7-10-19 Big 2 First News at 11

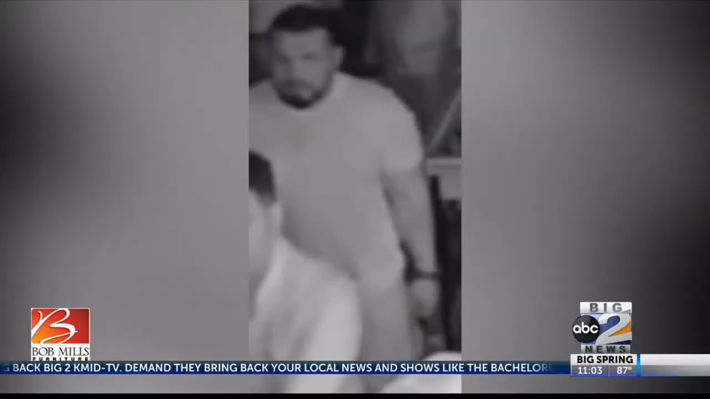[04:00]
Police are now looking for this man. It happened at the Barn Door Steakhouse parking lot on Anders Highway Monday around 1-30 a.m.
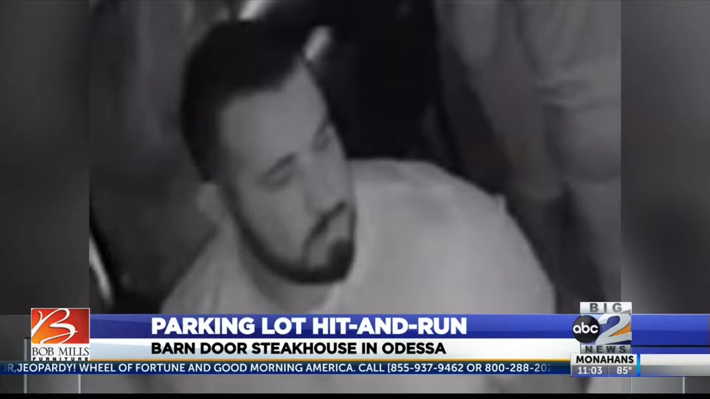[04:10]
Police say the man driving a light-colored four-door pickup truck hit the 62-year-old man. The man was taken to the medical center hospital with serious injuries.